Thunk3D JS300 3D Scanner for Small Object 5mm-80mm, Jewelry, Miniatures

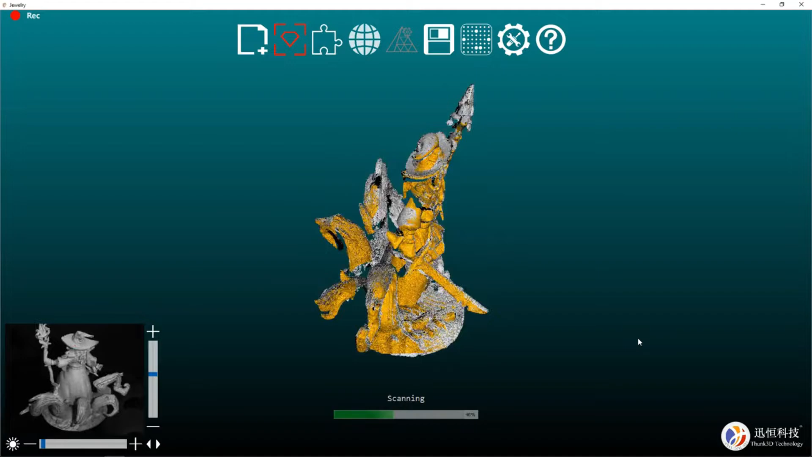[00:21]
But to actually use this scanner, you don't need to know any of that info I just told you, because everything is really straightforward on how to actually use it.
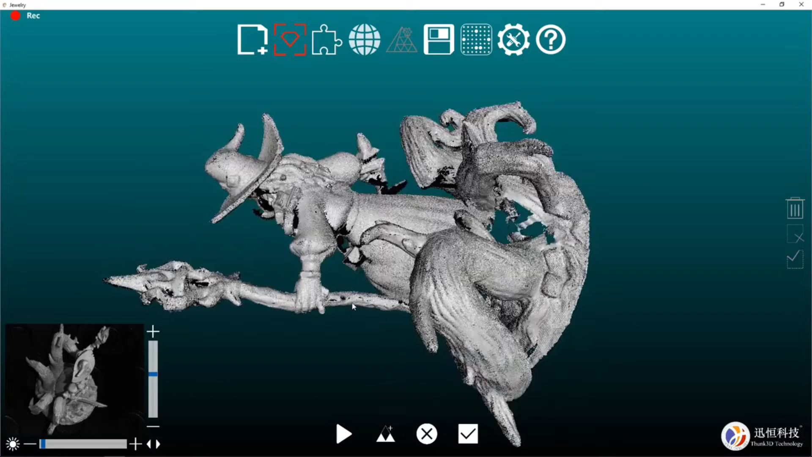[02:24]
And this is not something to worry about at all.
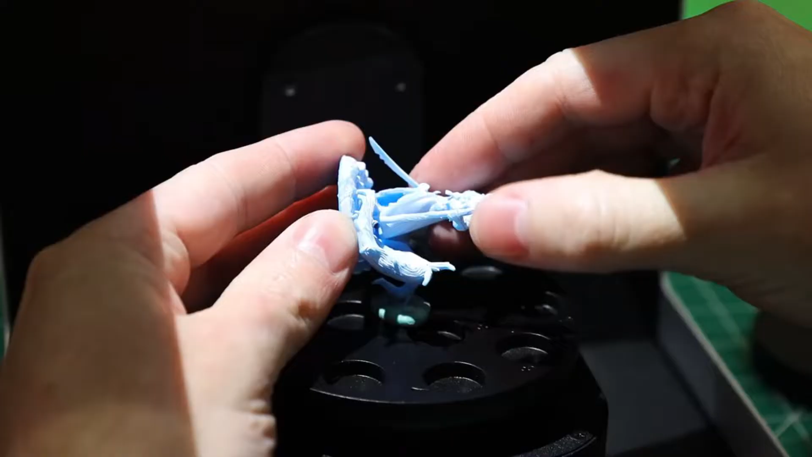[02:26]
This is totally normal, and we're going to do a second scan in a different position.
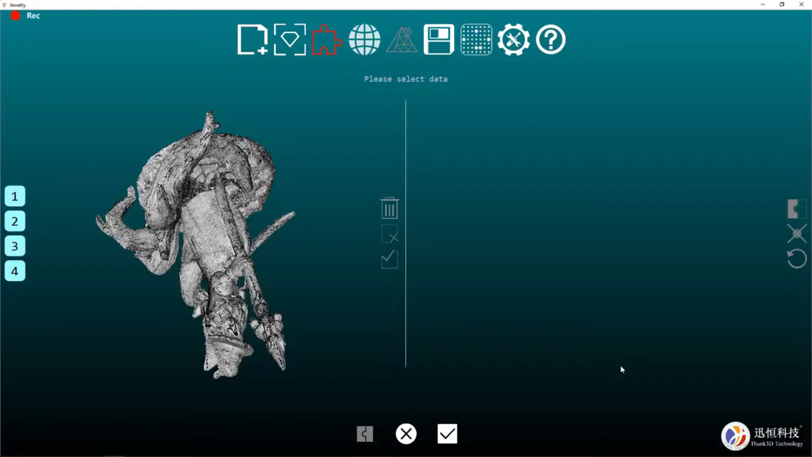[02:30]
I didn't just do a second scan. I did a third and fourth as well, at all different angles.
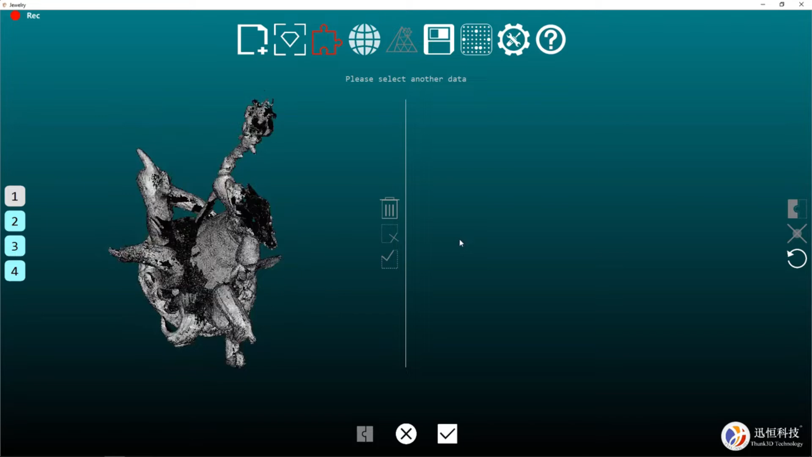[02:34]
So now I can put them all together and make a solid model.
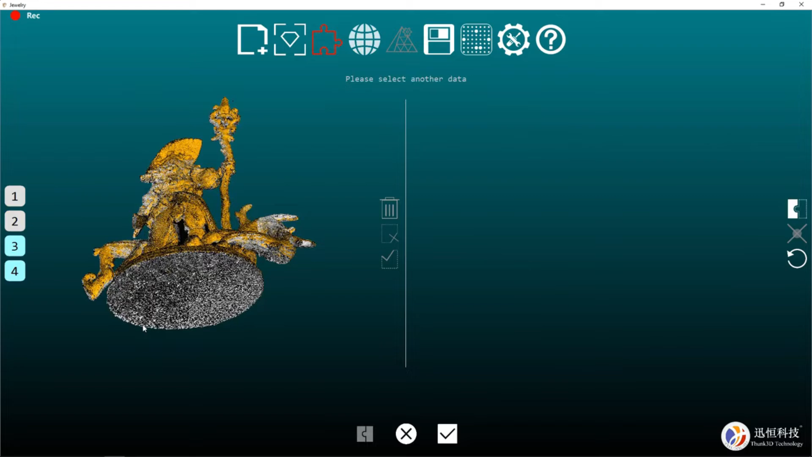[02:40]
But before that, I have to make sure that they're all aligned, so everything is in the right spots. So far in my experience with this program, it's very good at figuring out where everything needs to go on its own.
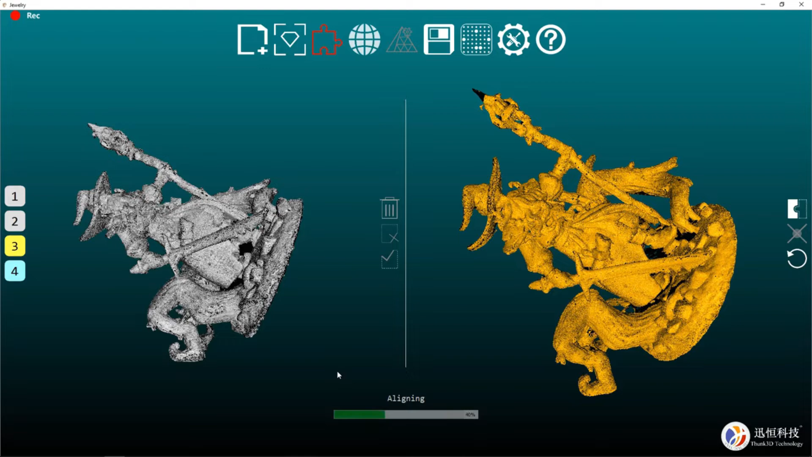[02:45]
And I just double-check it all the way through.
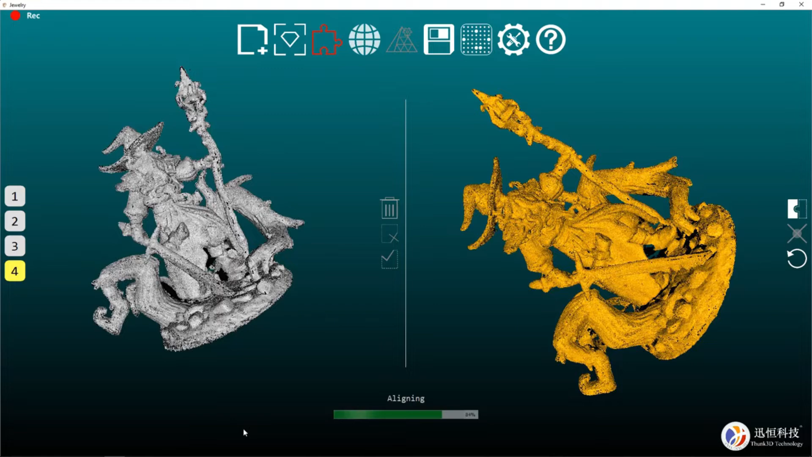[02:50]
But you could manually point and click on things and line everything up. And there we go.
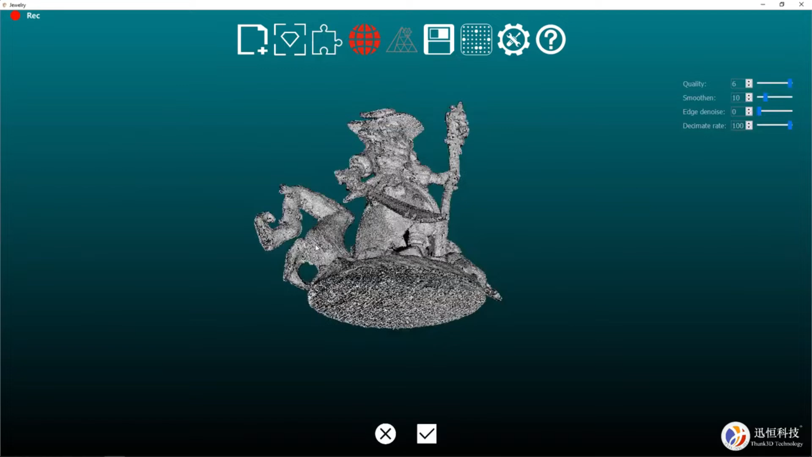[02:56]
Everything is all in place and ready to turn into a mesh. There are some quality and smoothness settings that you can mess with on the top right-hand side of the screen.